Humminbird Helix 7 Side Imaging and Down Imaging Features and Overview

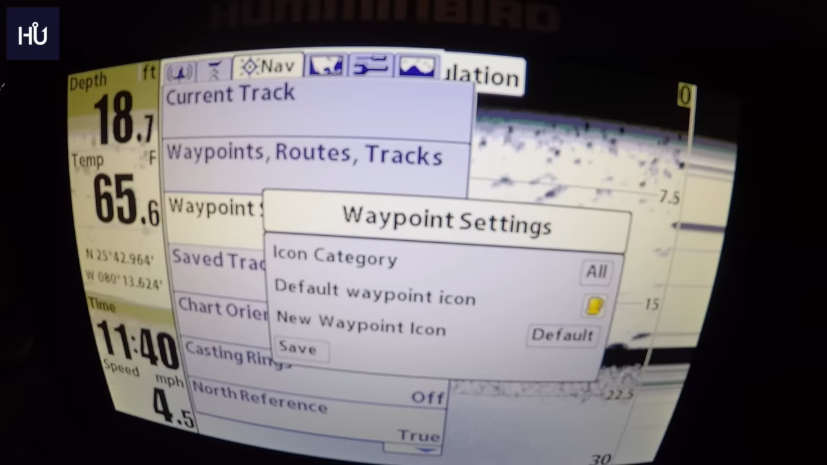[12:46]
On screen: depth 18.7 ft, water 65.6°F, speed 4.5 mph
you saw the standard there was just a little blue dot if you right now if we have it set to just standard marking then it would have marked it
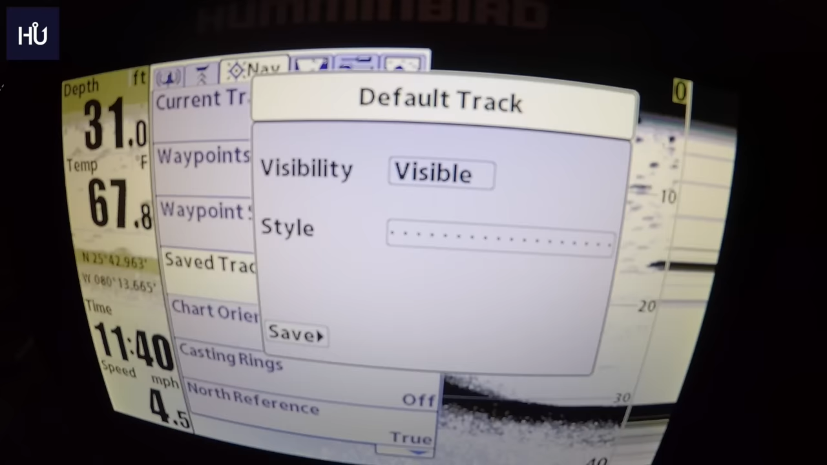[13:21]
On screen: depth 31.0 ft, water 67.8°F, speed 4.5 mph
on there on your maps and this will show you the style you can of course you can go and change your style oops just hit over and then you'll hit up and down and what they look like you can change the color
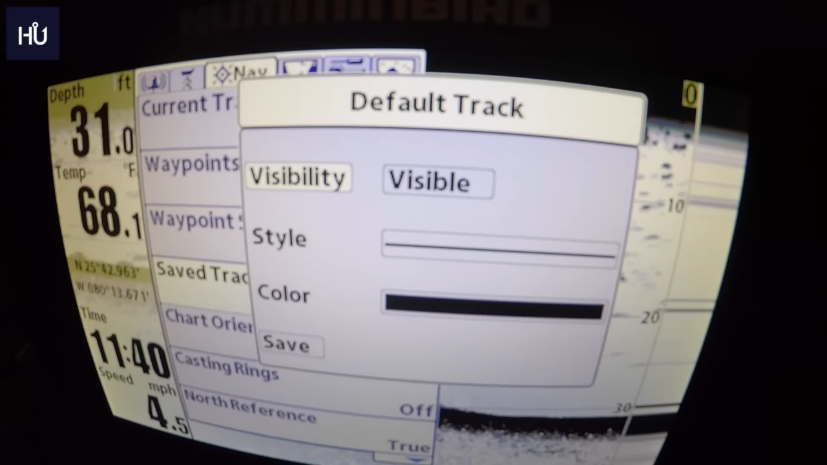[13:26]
On screen: depth 31.0 ft, water 68.1°F, speed 4.5 mph
etc etc we'll go and save that okay
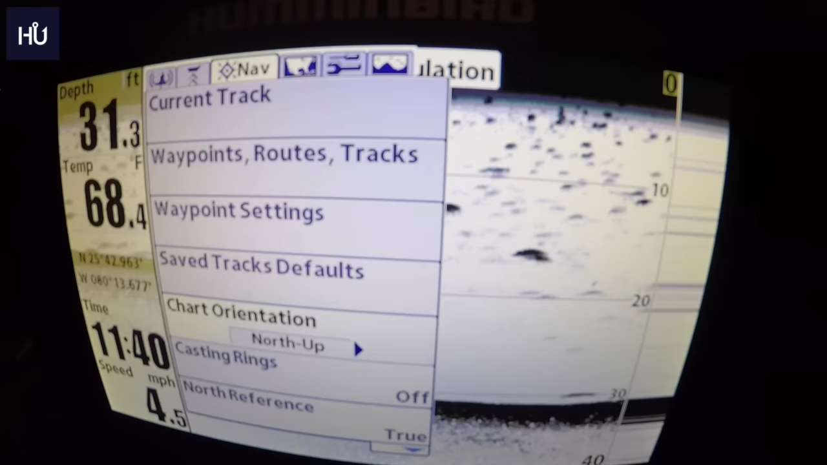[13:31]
On screen: depth 31.3 ft, water 68.4°F
chart orientation um this will show you how your orientation to your map looks with your boat on there and i'll show you the boat later uh casting rings
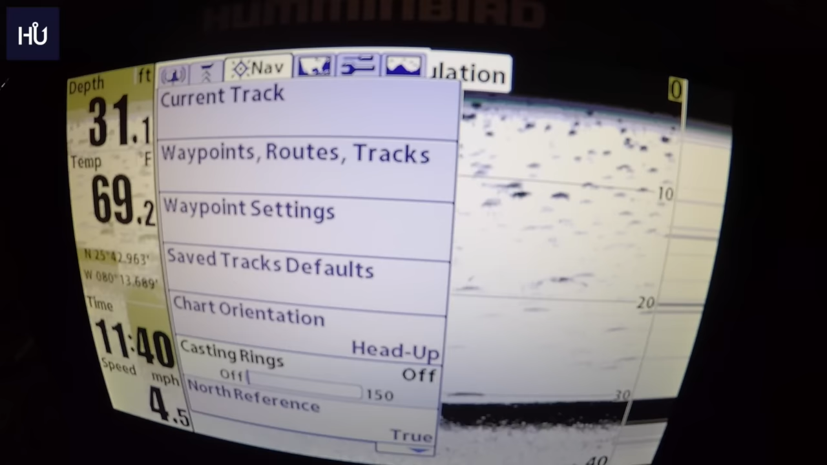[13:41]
On screen: depth 31.1 ft, water 69.2°F, speed 4.5 mph
this will let you set to um on your navigation kind of where you're casting to i mean casting rings explains itself uh north reference you
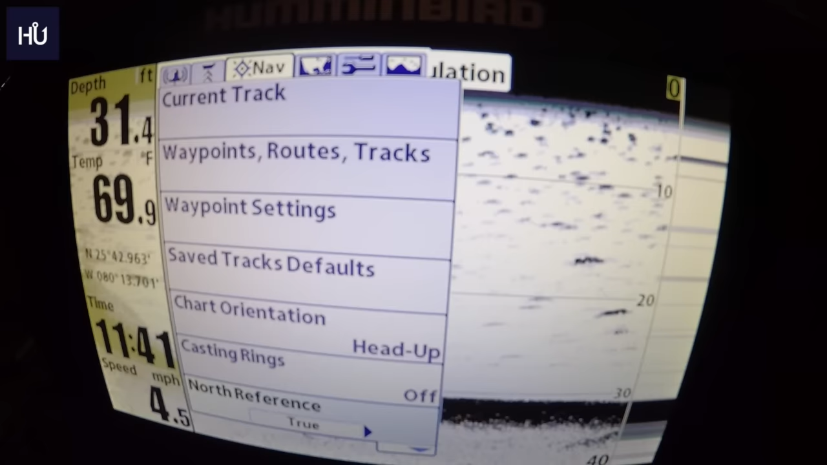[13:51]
On screen: depth 31.4 ft, water 69.9°F
have true and then you have magnetic um true it means it will face true north all the time that means no matter which way you're facing it's going to face north magnetic will face north to whichever you're facing
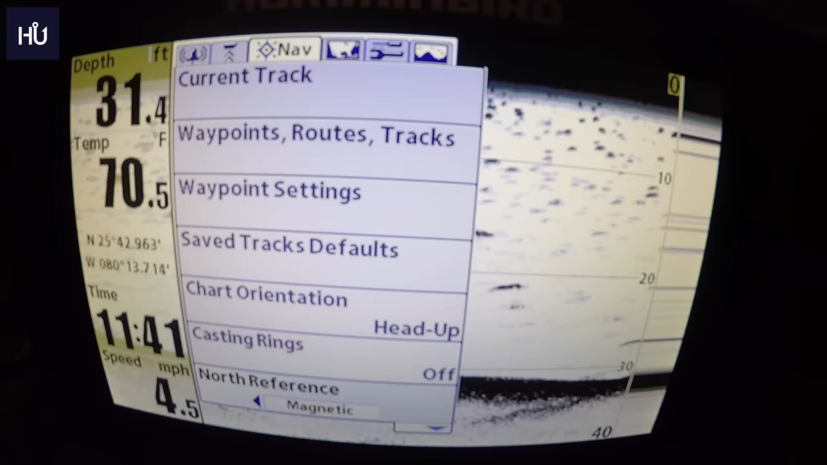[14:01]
On screen: depth 31.4 ft, water 70.5°F, speed 4.5 mph
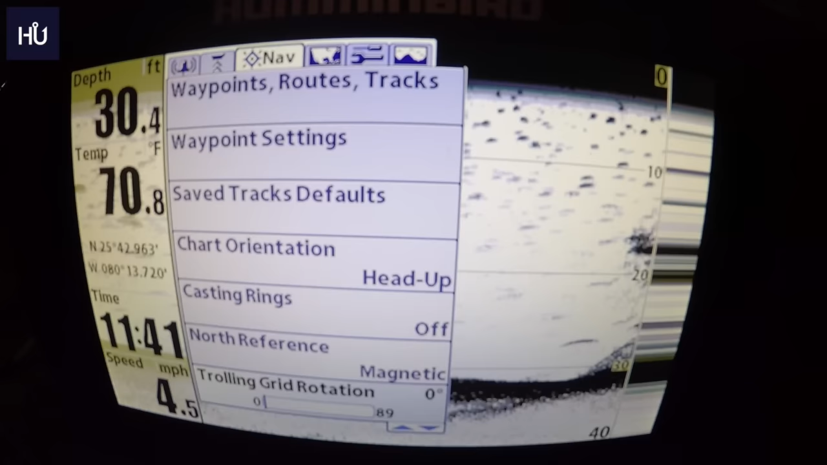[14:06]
On screen: depth 30.4 ft, water 70.8°F
uh trolling grid rotation not sure what that is don't do any trolling track point interval this will let you set
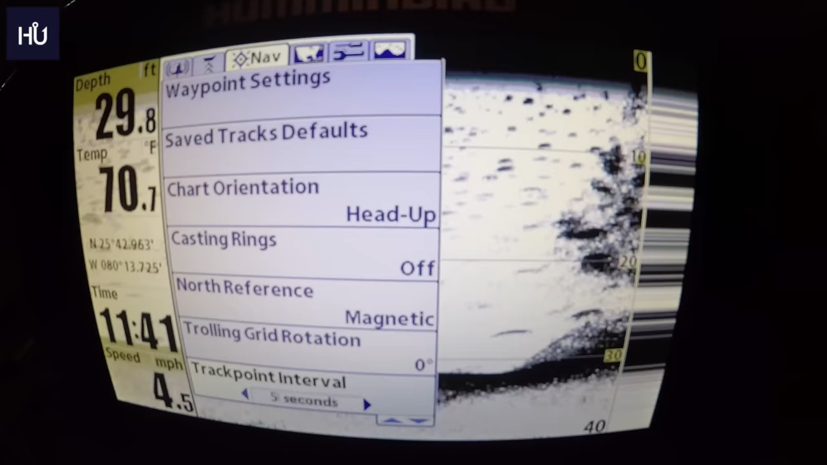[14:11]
On screen: depth 29.8 ft, water 70.7°F, speed 4.5 mph
how often it tracks um north up indicator same thing will show you
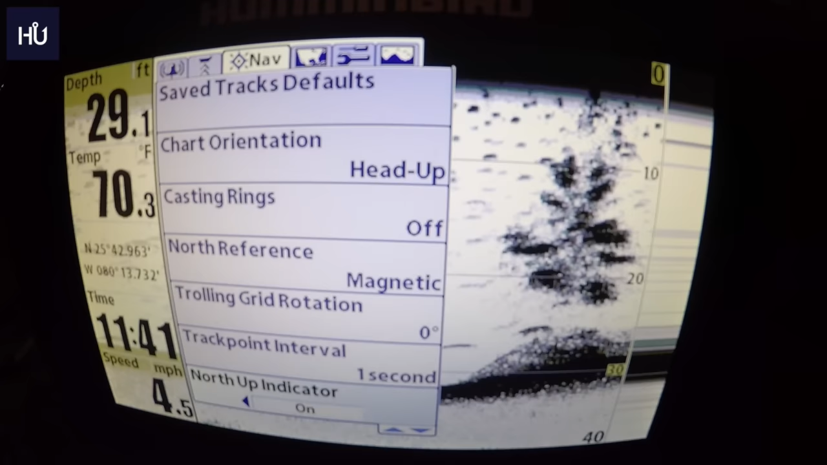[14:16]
On screen: depth 29.1 ft, water 70.3°F, speed 4.5 mph
which way is up at all times course
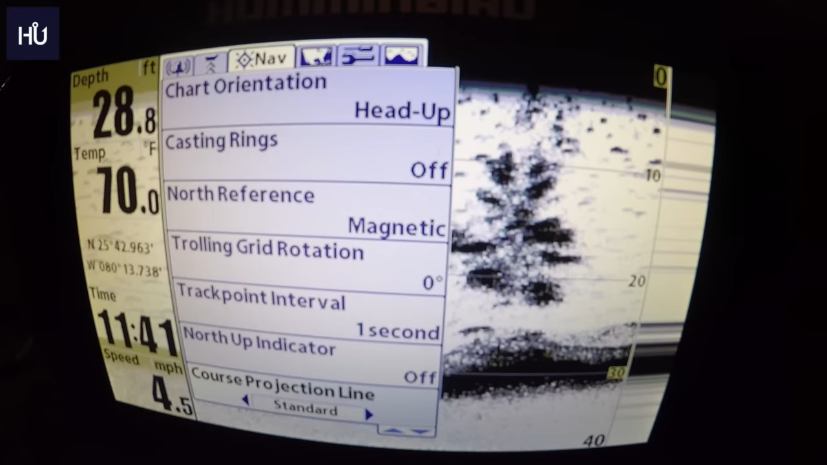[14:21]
On screen: depth 28.8 ft, water 70.0°F, speed 4.5 mph
projection line again kind of same thing 3d view outline
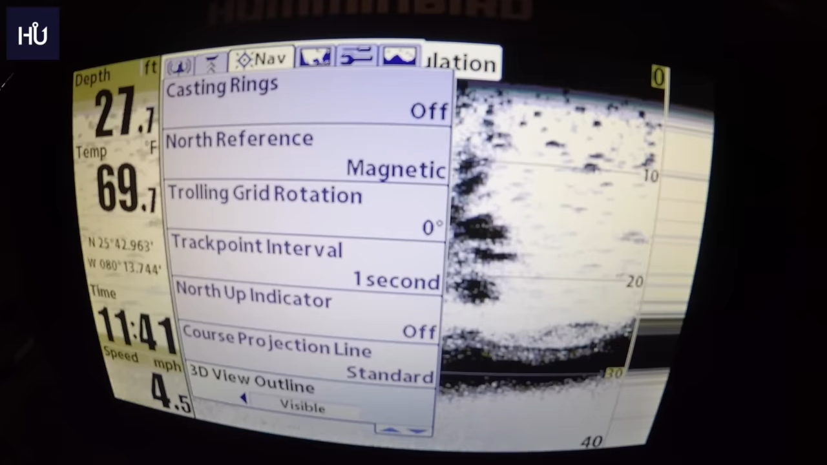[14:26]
On screen: depth 27.7 ft, water 69.7°F
is visible hidden etc etc continuous navigation mode is off right now of course you can turn it to on
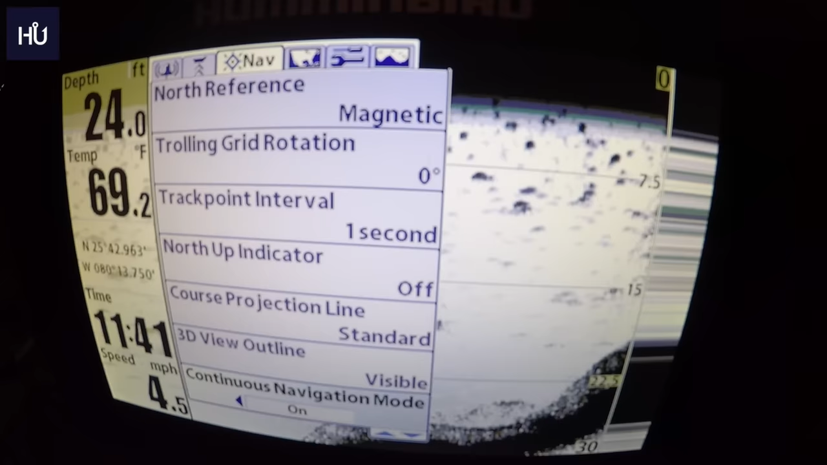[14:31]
On screen: depth 24.0 ft, water 69.2°F, speed 4.5 mph
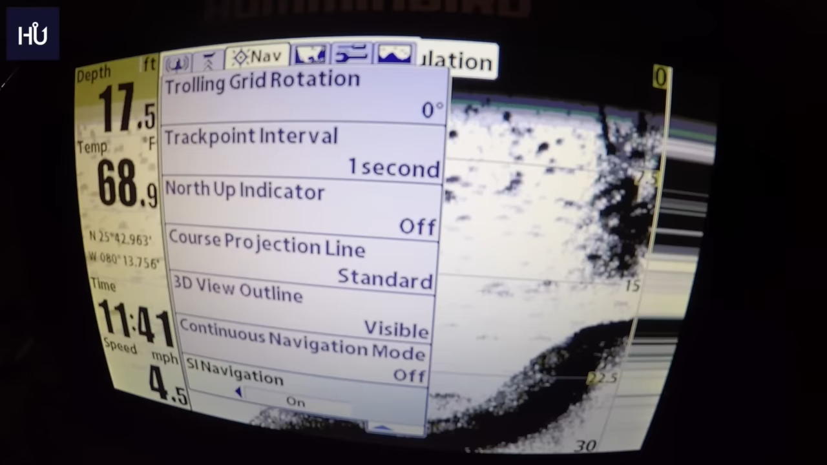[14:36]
On screen: depth 17.5 ft, water 68.9°F, speed 4.5 mph
si navigation is on that side imaging navigation and that's it for our navigation so we'll go over one more this
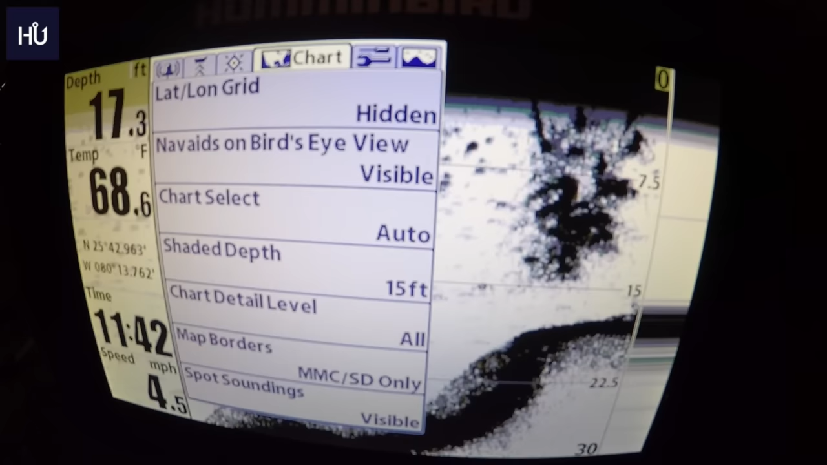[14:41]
On screen: depth 17.3 ft, water 68.6°F, speed 4.5 mph
is our charting uh this basically lets you set
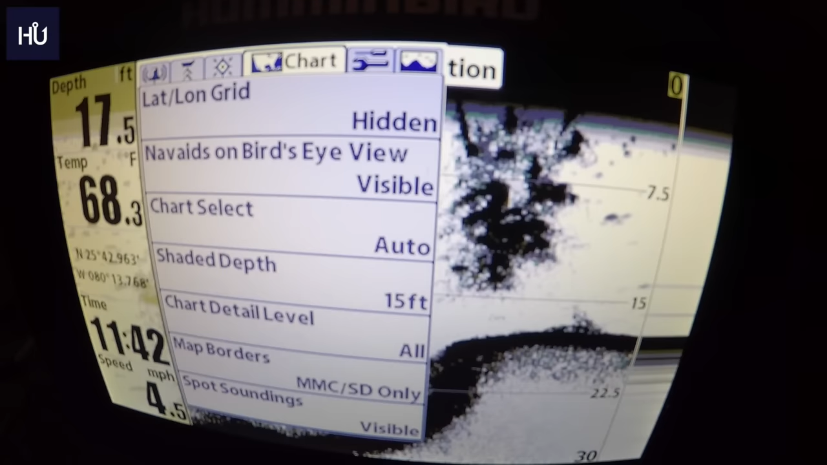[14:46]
On screen: depth 17.5 ft, water 68.3°F
up what shows up on your charting so here we have our latitude longitudinal grids
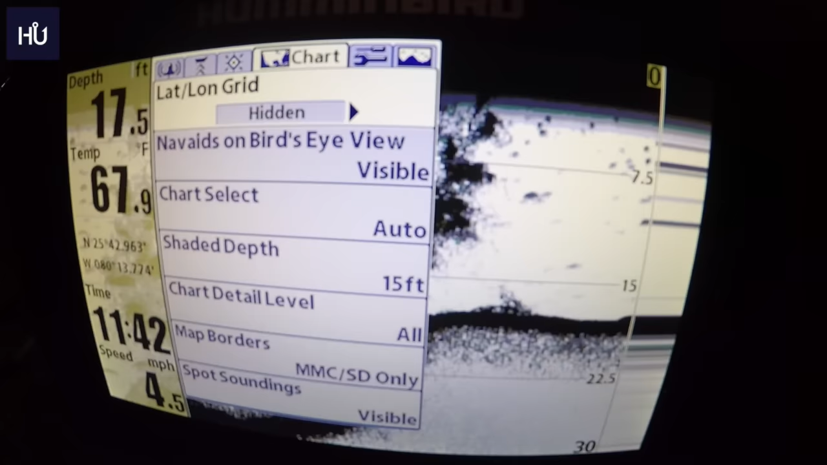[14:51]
On screen: depth 17.5 ft, water 67.9°F, speed 4.5 mph
uh i have those hidden right now of course you can turn them on uh the navigation aids on bird's eye view you can turn them on or off chart select of